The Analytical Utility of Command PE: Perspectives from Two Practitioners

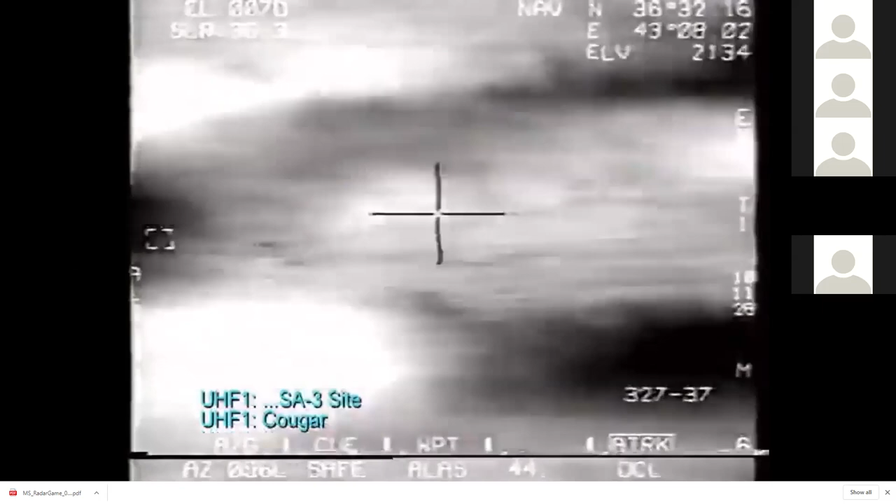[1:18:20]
Okay, you're seeing a lot of clouds here.
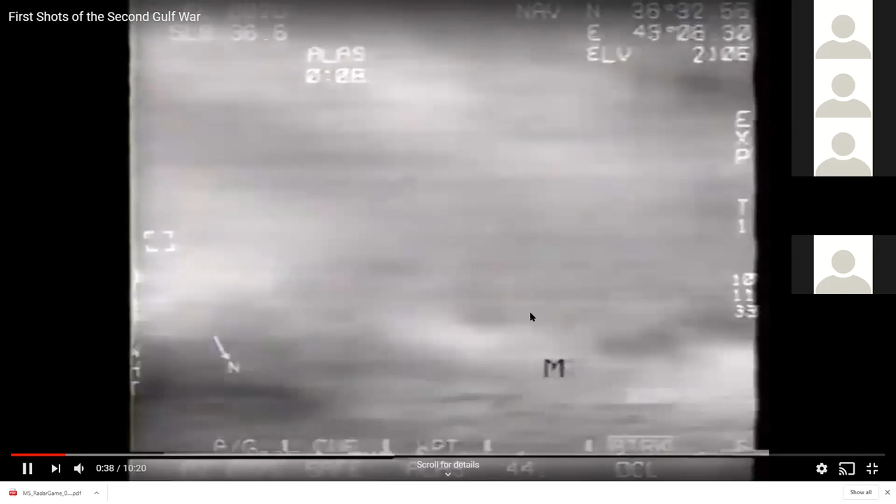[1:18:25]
Uh, that's, that's because they're way up high.
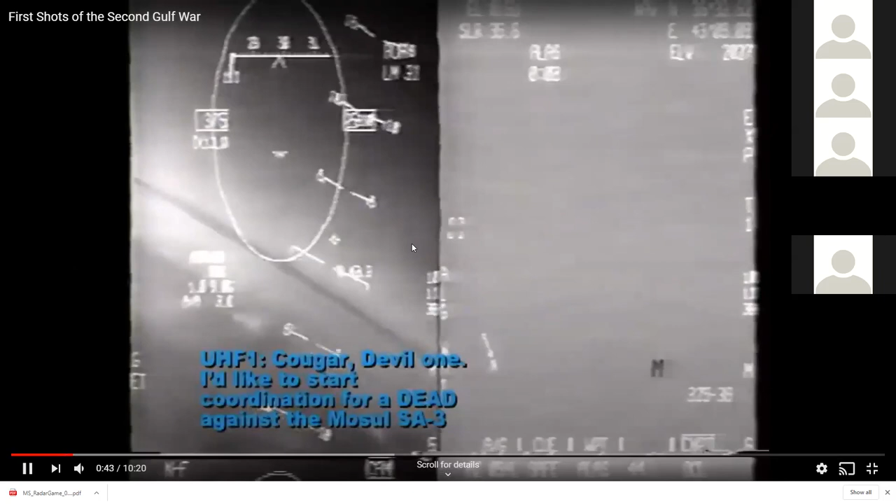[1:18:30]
And so on the left you see is HUD and on the right you see is carding pod.
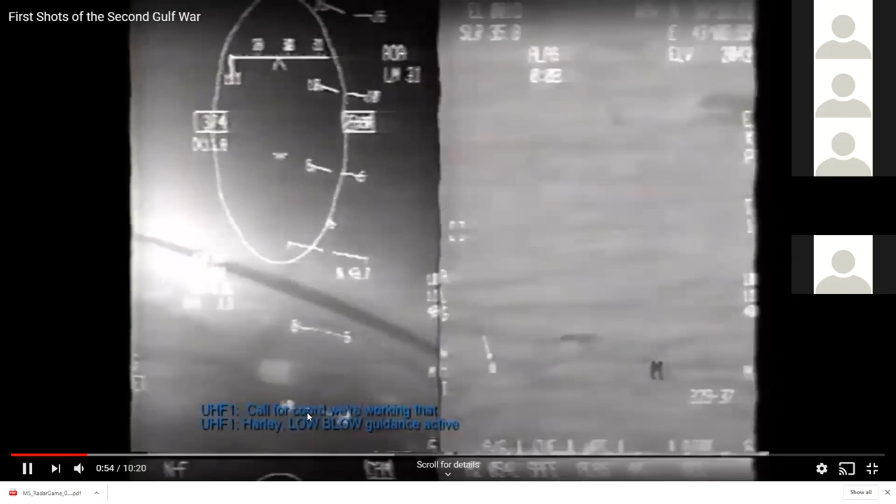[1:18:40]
Okay, low-glow is an SA-3 site, uh, radar. That's, that's, that's their, their targeting radar. Uh,
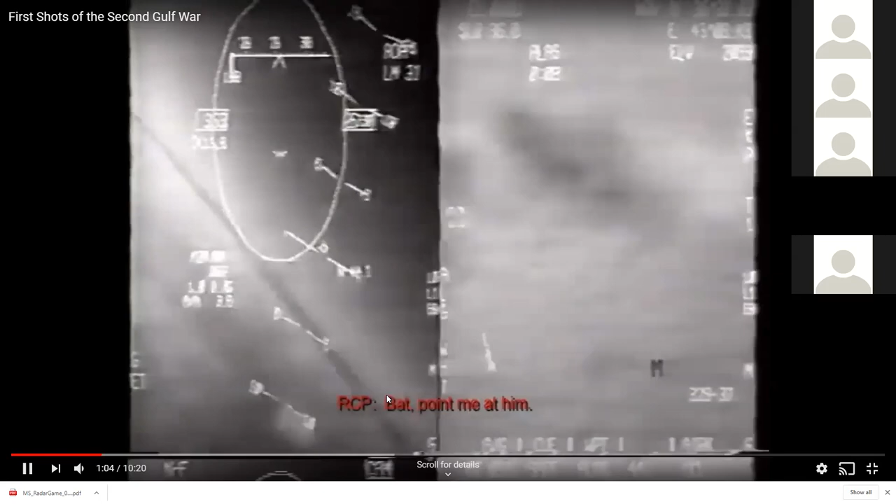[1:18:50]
and on the left you can start to see a little bit of smoke plume from the missile that had launched.
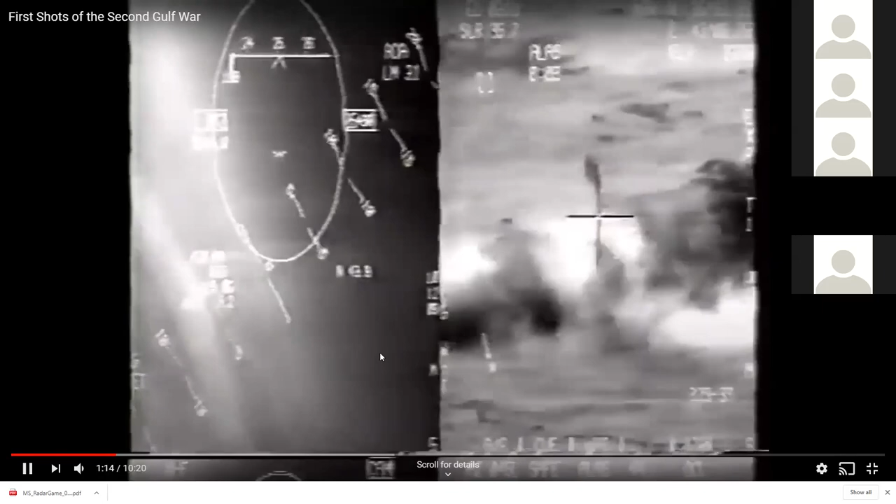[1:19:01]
Cougar is the AWACS that, uh, is coordinating the strike.